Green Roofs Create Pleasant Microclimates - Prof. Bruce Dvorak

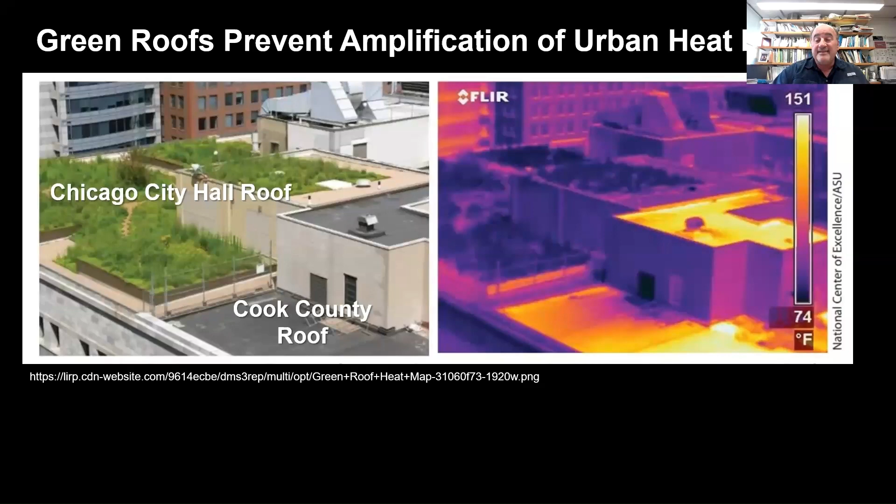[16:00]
On screen: scale top 151°F, scale bottom 74°F
really close to the ambient temperature and that black roof is uh highly modified and amplified so it's heating artificially heating the air in in the city so this kind of comes back to the key concept that the natural habitats are really the model for urban healthy urban ecosystems so the more we can bring nature into the city you can bring it back to the the natural condition that was there
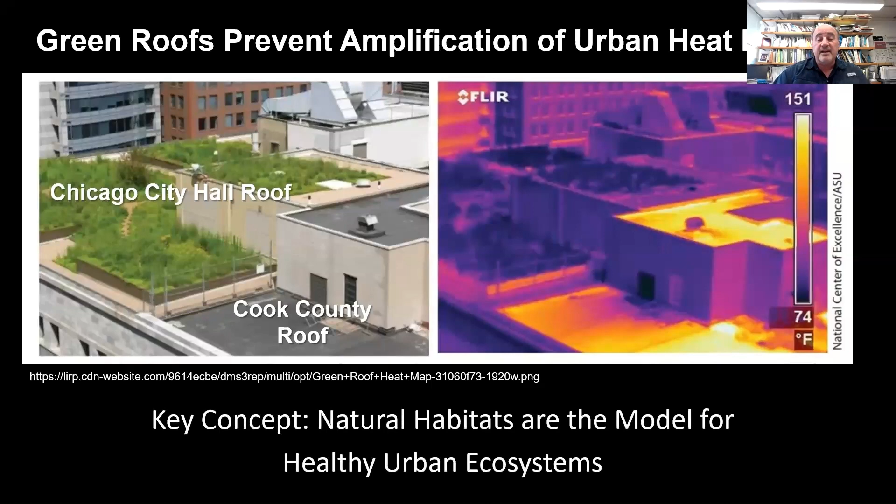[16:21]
On screen: scale top 151°F, scale bottom 74°F
so green roofs can prevent urban heat islands through a couple different methods